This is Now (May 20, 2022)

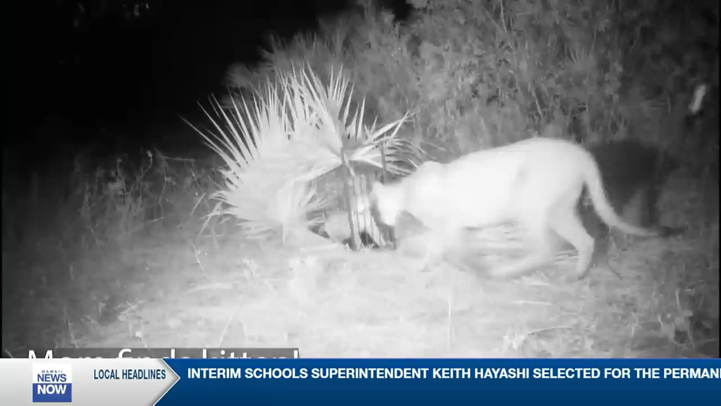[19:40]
a four-month-old endangered panther kitten is now back with its mother it is the moment this is the moment they were
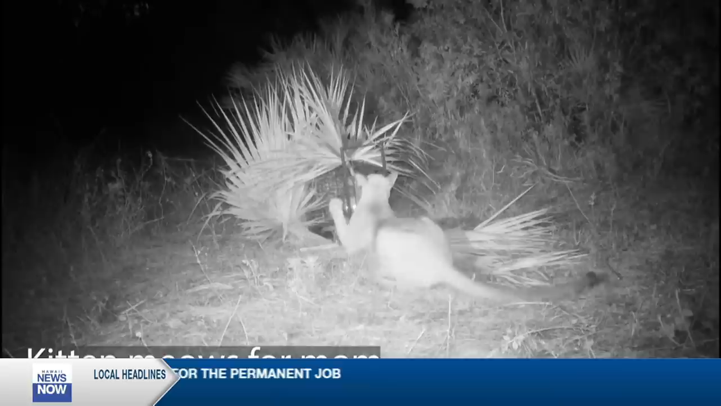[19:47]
reunited it all started after someone dropped off the kitten to wildlife
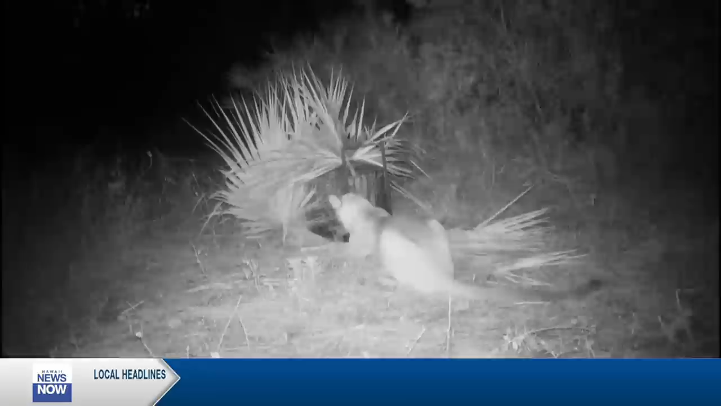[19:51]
officials in Florida now they thought it was abandoned experts really wanted to try and find the mom so they reunited the kitten scent so they spread the kitten scent around a mile radius of where it was found when they didn't have any luck with that they set the kitten outside in a cage at night and it eventually worked on the third night mama eventually showed up there she is there she
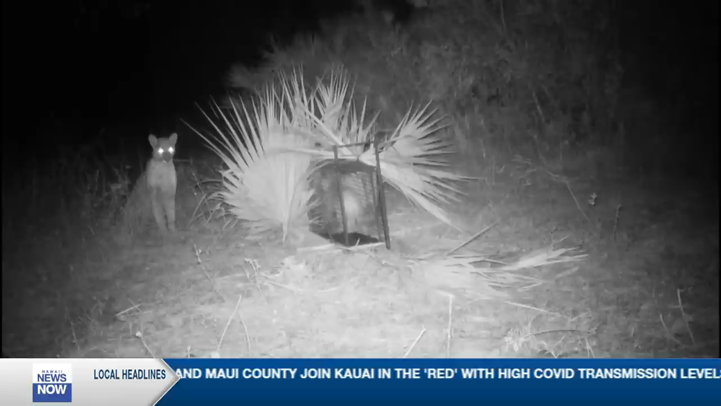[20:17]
is there's eyes in this night camera though well spooky all right guys